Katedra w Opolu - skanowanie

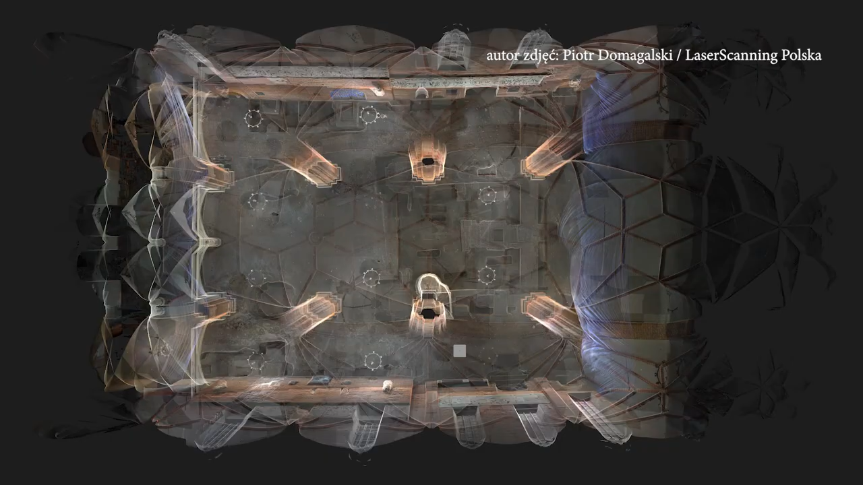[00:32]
Skaner ma dokładność 1 mm i zasięg 70 metrów, więc możemy uzyskać tutaj bardzo wysoką dokładność tego pomiaru.
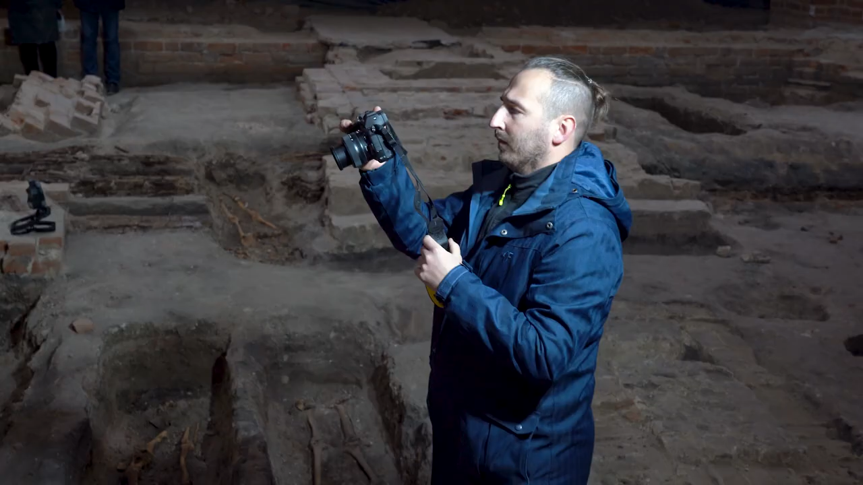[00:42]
Dodatkowo prowadzimy tutaj proces fotogrametrii, czyli robimy bardzo dużą ilość zdjęć, potem łączymy je również ze skanami. Daje to nam piękny efekt pełnego skaningu.
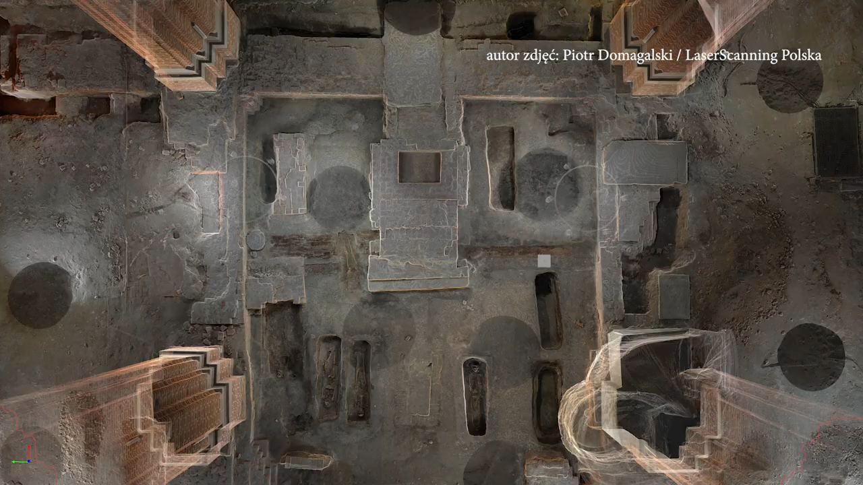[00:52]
W przypadku powstaje z tego wyniku skanowania chmura punktów, bardzo gęsta chmura punktów. Około 3-4 miliardów punktów dla takiego obiektu i tak naprawdę to pozwala też interpretować kolejnym osobom.
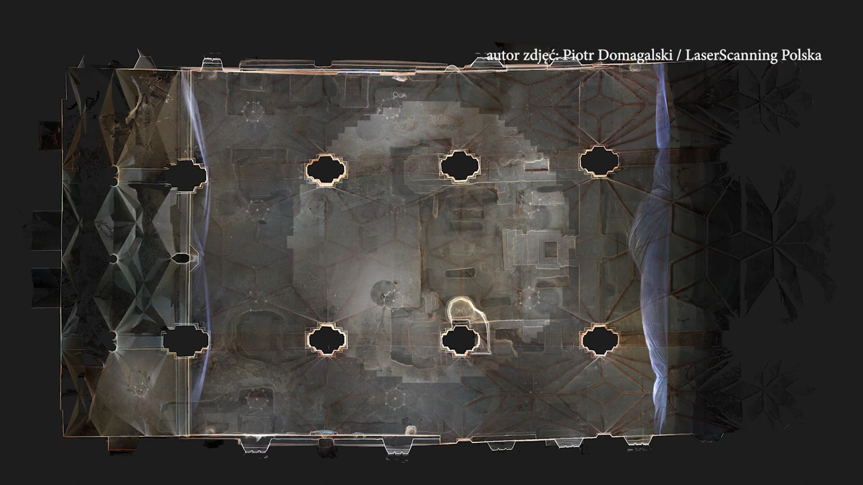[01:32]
I te wszystkie elementy i detale będą mogły pomagać w określeniu, nie wiem, całej historii, miejsca? Dokładnie tak. Znaczy skan posłuży tak naprawdę interpretacji tego.
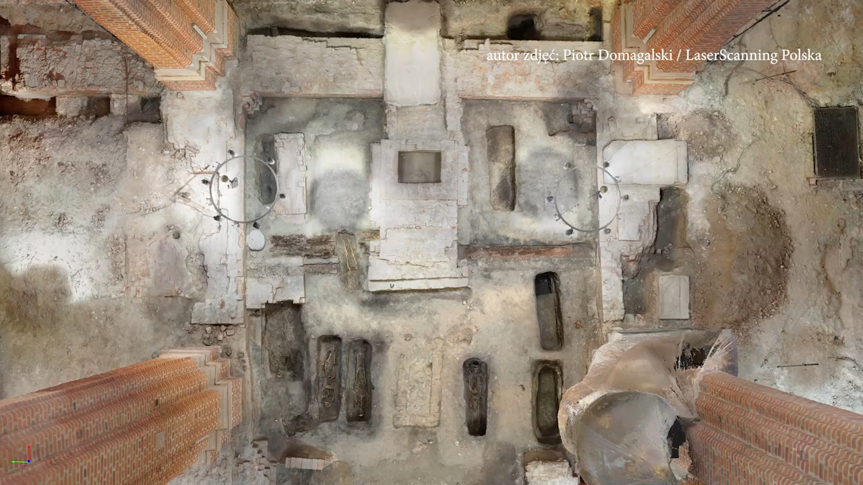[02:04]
więc tak naprawdę tworzymy coś na zasadzie cyfrowego bliźniaka. Będziemy mogli tak naprawdę wrócić tutaj za kilka miesięcy, jeżeli będą kontynuowane tutaj badania. Nałożyć skan dzisiejszy na kolejny i będziemy widzieć wszystkie przekroje kolejnych badań.
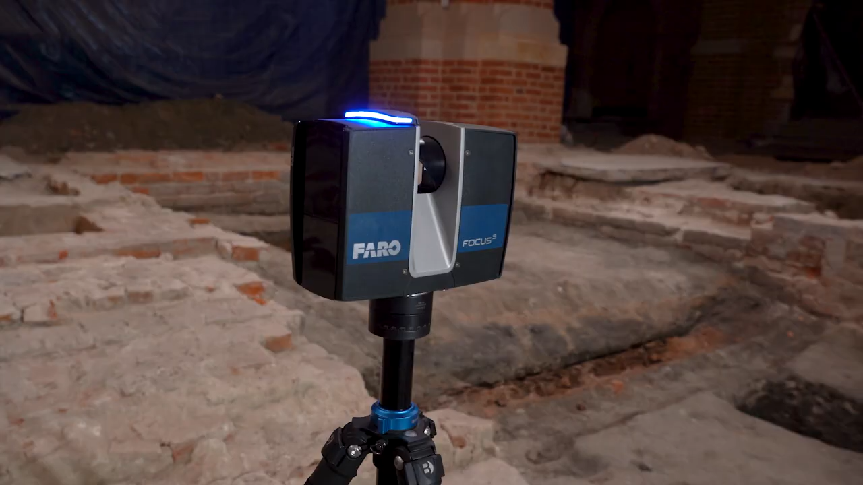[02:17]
Także jakość tego pomiaru i jakość w ogóle produktu, który powstaje, każdej następnej ekipie,
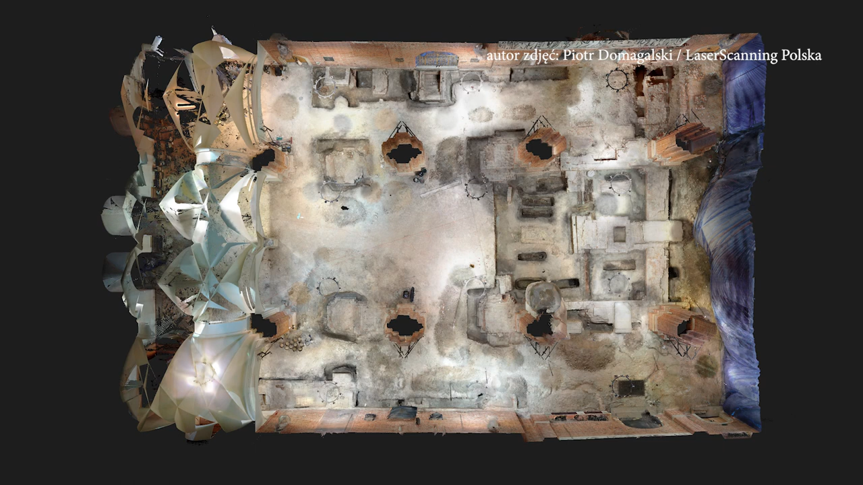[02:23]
która będzie robiła tutaj badania, będzie potrzebny i na pewno wniesie dużo dobrego. Będzie tą wartością dodaną dla całego projektu.